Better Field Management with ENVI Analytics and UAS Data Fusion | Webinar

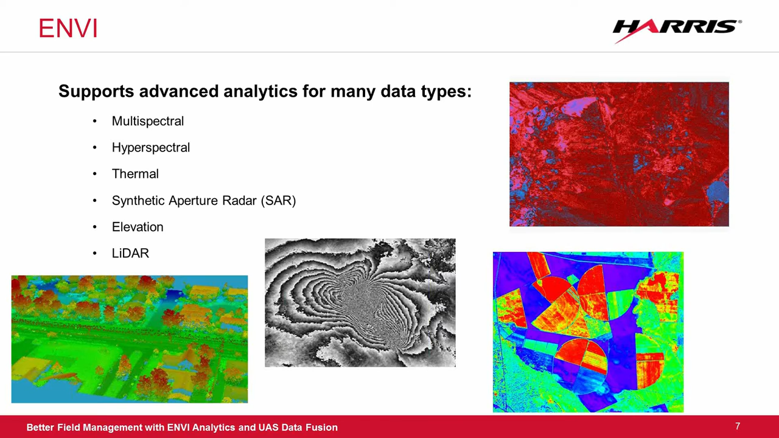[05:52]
We also support processing of LiDAR products, and we have analytics for elevation information also. So some of the stuff that we like to do with all of this data, and was what we'll talk about today. Here's just a little bit of information I took from our website at www.harrisgeospatial.com.
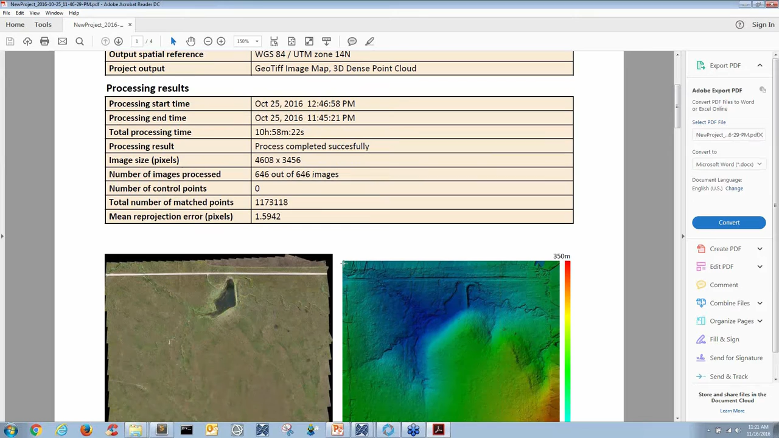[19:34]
It lets you know some other information about the RMS error for the project as well.
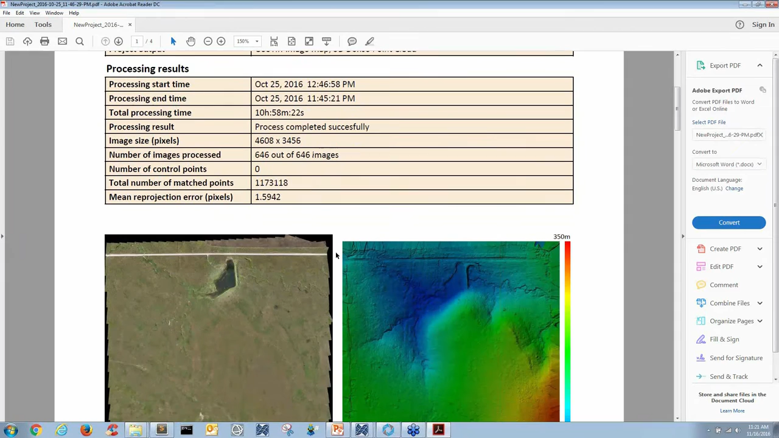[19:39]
So for this, we also get a little snapshot. On the left, we've got our orthomosaic, and on the right, we have our surface model. So the right is just kind of, it's similar to the point cloud, but it's just a 2D representation. Like the image on the left, you would have no idea that that lake was actually kind of like a part of a drainage basin.
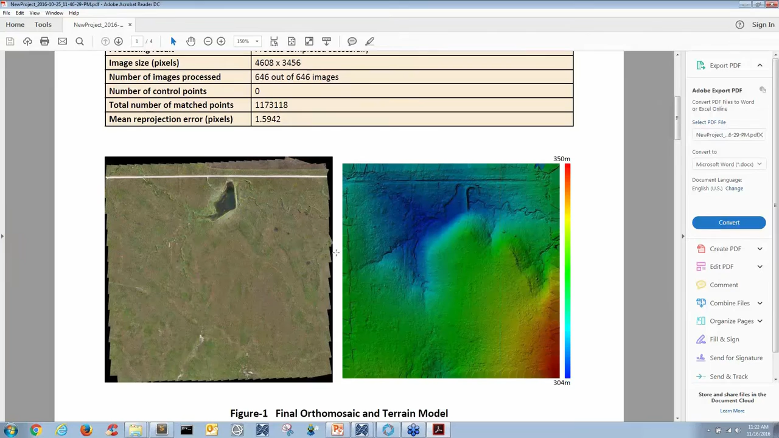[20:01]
You can't tell that from just imagery, so that elevation information really adds some context to our scene. A few other things worth mentioning about the report from OneButton.
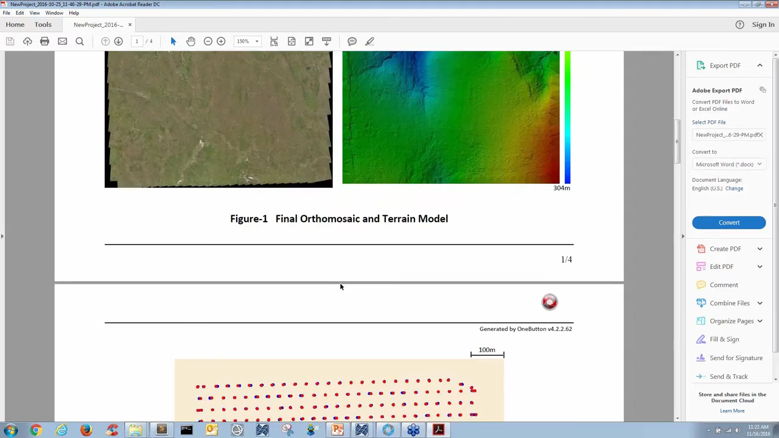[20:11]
There's a image initial and calculated locations.